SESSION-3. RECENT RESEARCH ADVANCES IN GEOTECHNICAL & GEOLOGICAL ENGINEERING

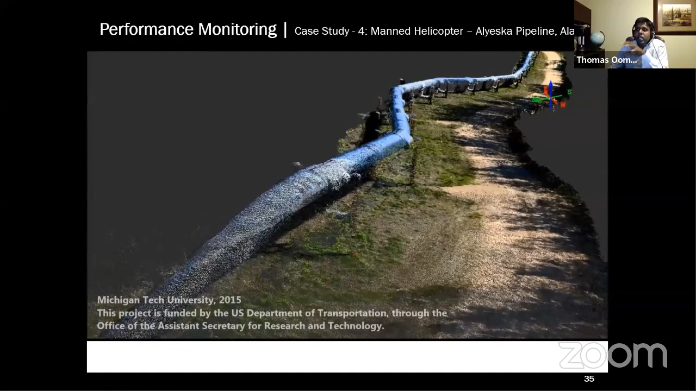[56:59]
You can actually measure every single point on the pipeline and see over time whether the pipeline is remaining stable or not.
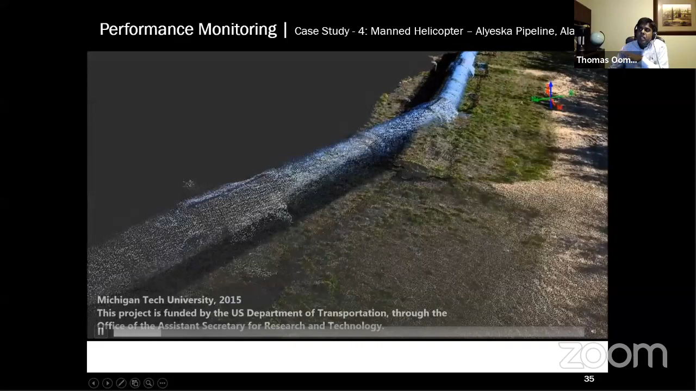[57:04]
We had identified some areas where there is potential slope failures happening.
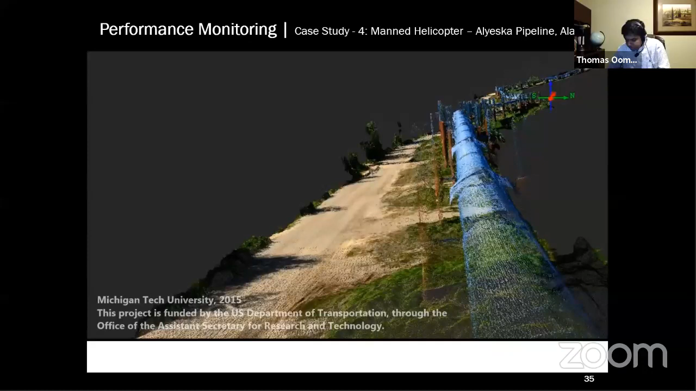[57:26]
Here, this one actually shows the failure that is forming.
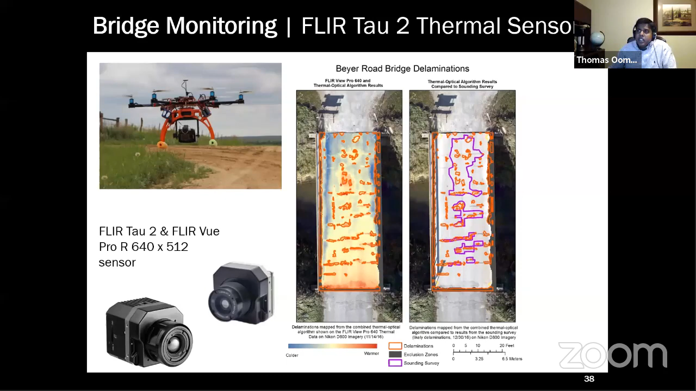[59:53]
So where there is continuous concrete, the dissipation of heat occurs much more smoothly, whereas when there is that air void, the dissipation of heat is different, and you can see that there is warmer spots identified. And we validated this with a sounding technique that is used traditionally, and we had pretty good confirmation that these are the results from the sounding that is shown in purple, and these are shown in red are the areas where you can see that the thermal remote sensing identified.
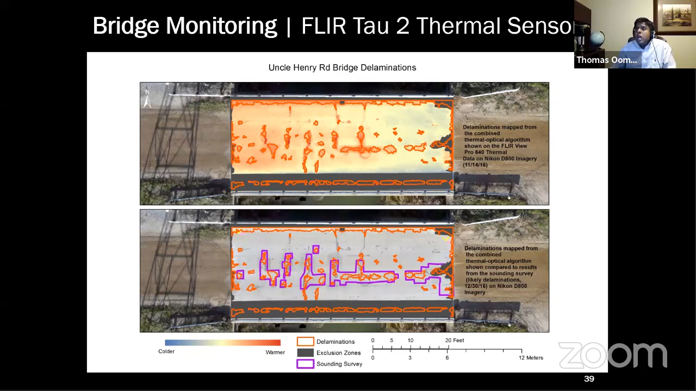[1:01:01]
The thermal remote sensing helps you to go below the surface. There are other methods also that can go below the surface, like ground penetrating radar and things like that. So thermal remote sensing is not the only one, but thermal remote sensing can be one of the options too. So let me conclude with some summary.